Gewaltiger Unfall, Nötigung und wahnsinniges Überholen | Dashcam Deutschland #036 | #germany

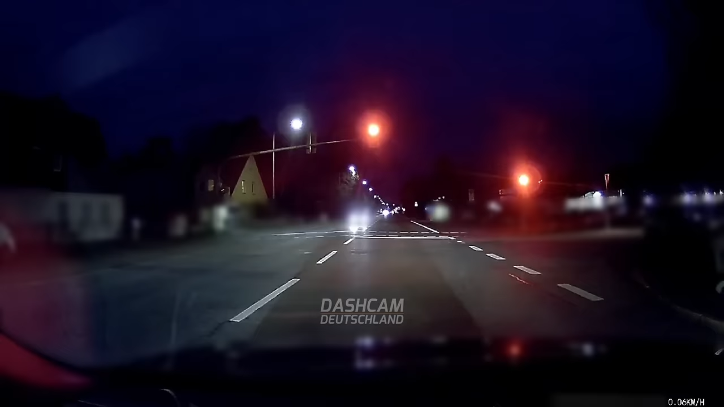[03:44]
Achtet mal hier rechts auf die beiden kommenden Fahrzeuge. Diese haben eine rote Ampel und überfahren diese scheinbar bedenkenlos.
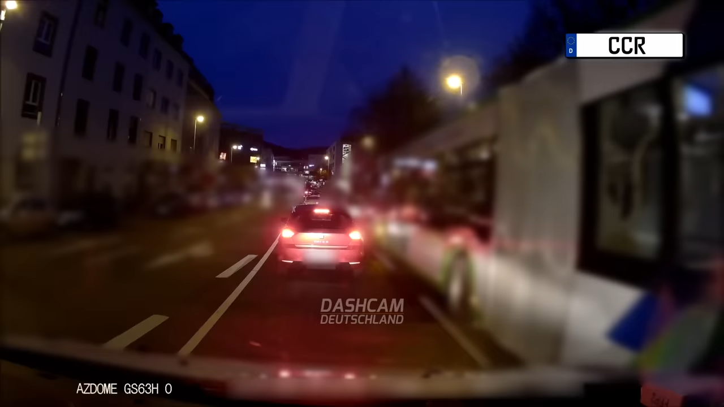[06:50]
es hat euch gemacht es hat euch schon gemacht Özell Ihr seid ja dreist, ne? Ihr seid ja richtig dreist. Lässt du den mal dazwischen nehmen? Lässt du den wohl mal dazwischen?
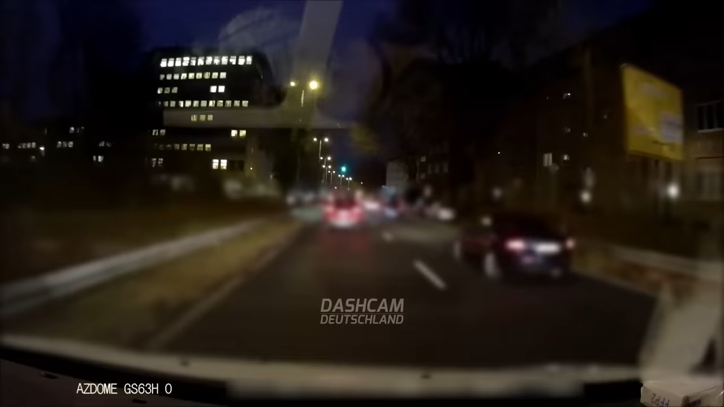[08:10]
Ja, heute wieder einer war rot.
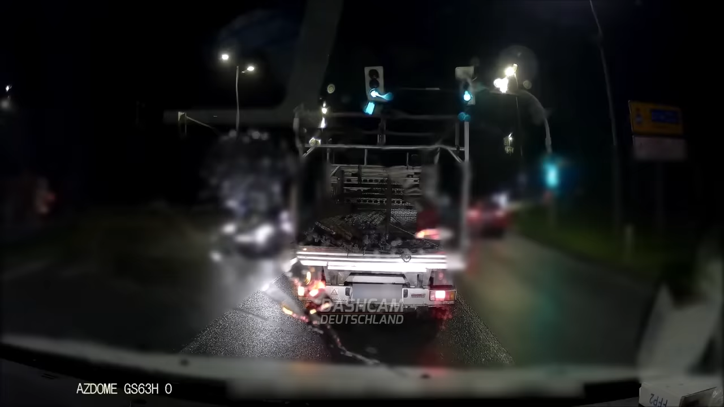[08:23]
Ja, ich wusste es, dass da auch einer war rot durchfährt.